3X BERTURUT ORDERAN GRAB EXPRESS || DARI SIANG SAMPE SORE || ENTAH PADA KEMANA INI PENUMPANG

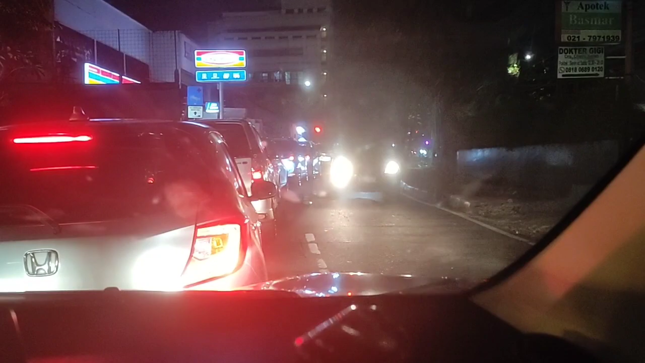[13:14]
hijaunya sebentar, merahnya lama guys. Kita lihat di map guys.
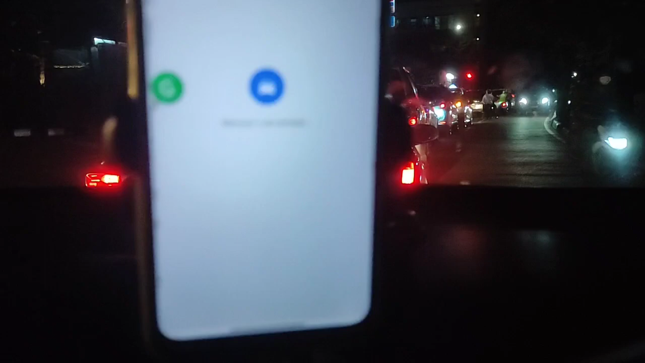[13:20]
Ambil arah timur di jalan Mampang Utara guys, menuju jalan IJ Tuti Alamnya,
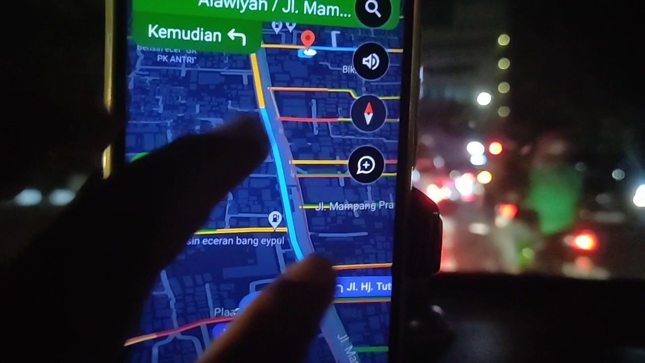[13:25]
jalan Mampang Prapatan Raya.
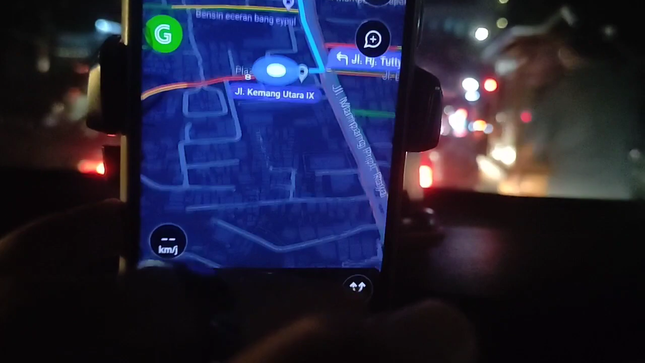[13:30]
Sini 12, di sini 9 menit di aplikasi Grab ya. 5 menit malah tuh.